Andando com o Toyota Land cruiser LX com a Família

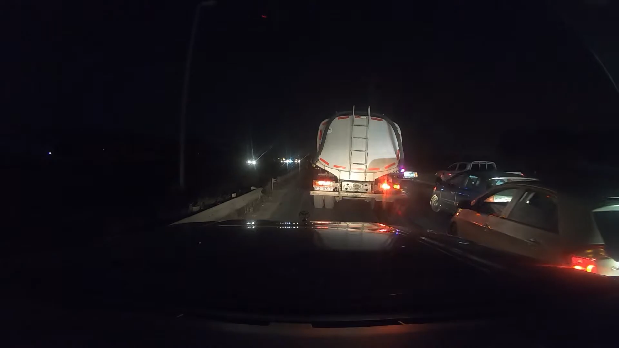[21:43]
Epa, acidente em cadeia. Tem umas carrinhas aí já todas partidas.